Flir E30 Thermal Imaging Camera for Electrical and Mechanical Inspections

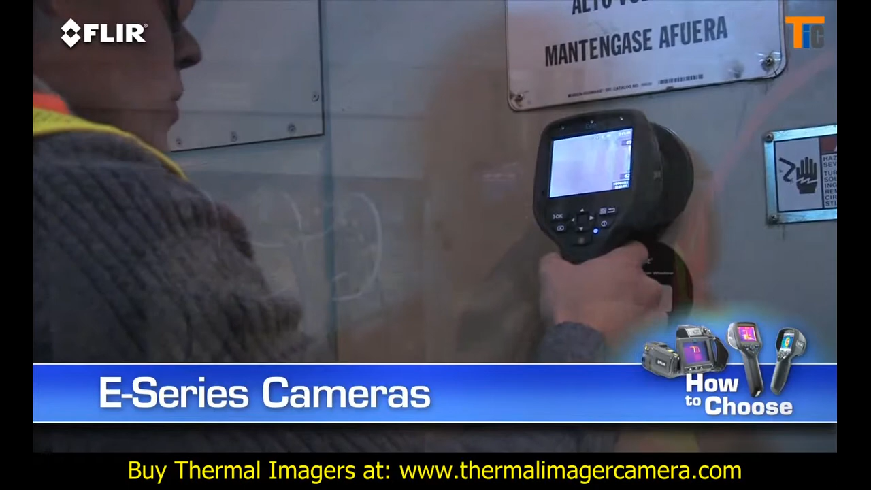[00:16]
E-Series cameras give you room for growth and lots of extra tools to make thermal inspections more effective and efficient.
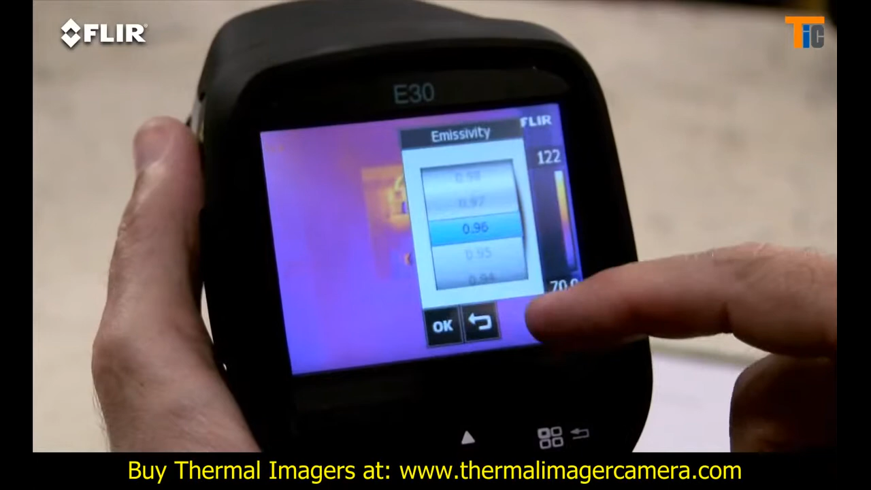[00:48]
Plenty of color palette choices for the best definition.
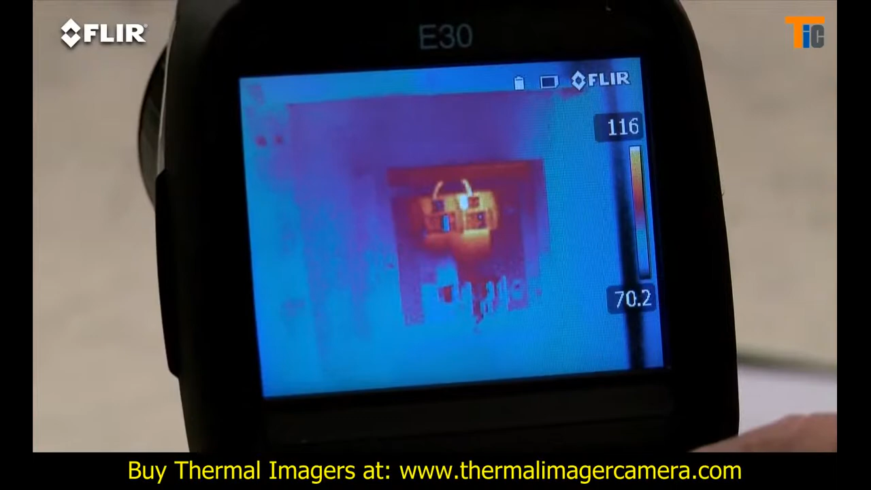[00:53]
A moveable spot meter, area box and so on.
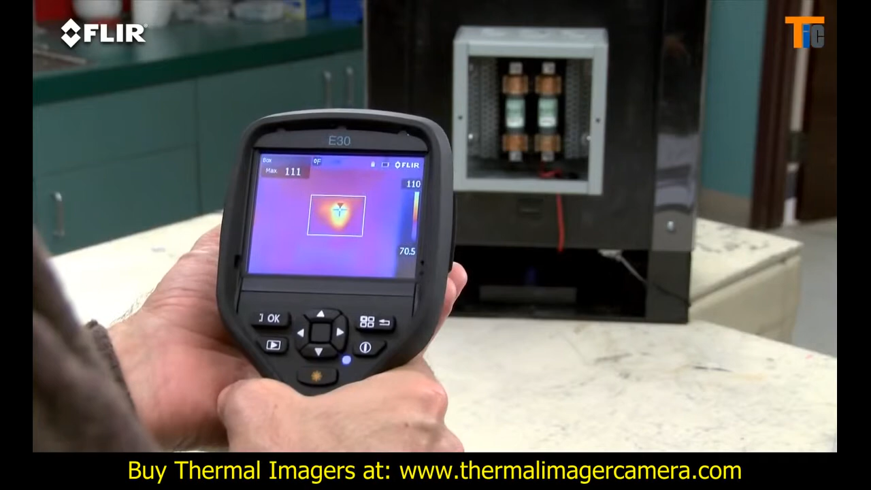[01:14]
Very important for detecting accurate temperatures. E-Series has interchangeable lenses too.
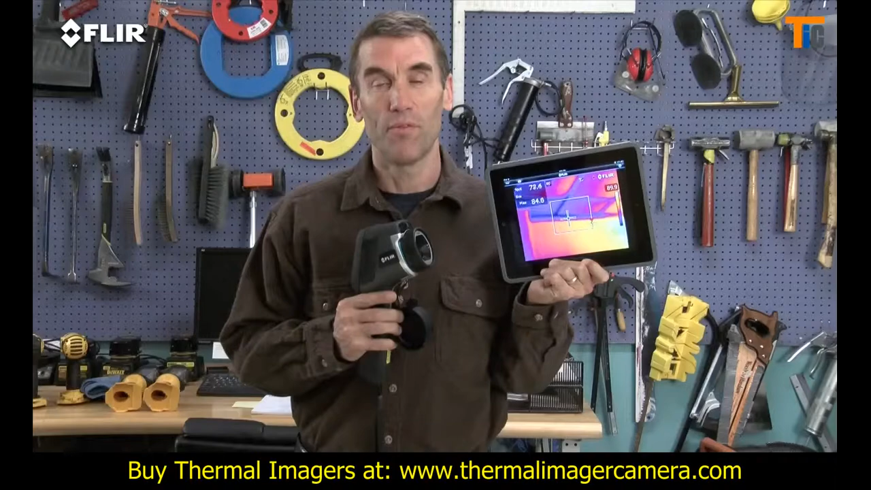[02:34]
Very practical around the plant. Safer too in hazardous areas.
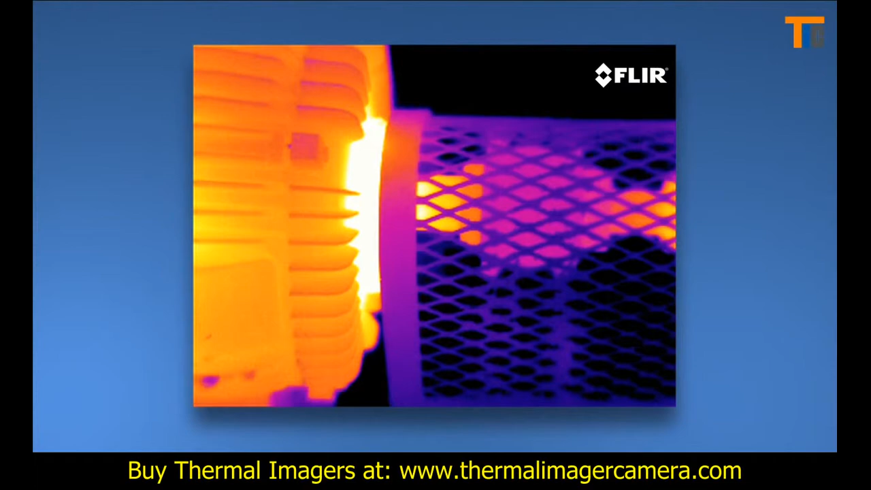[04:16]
Well, for even crisper definition and tighter temperature measurement accuracy. And if your inspections involve a lot of smaller targets farther away, you'll need this extra power.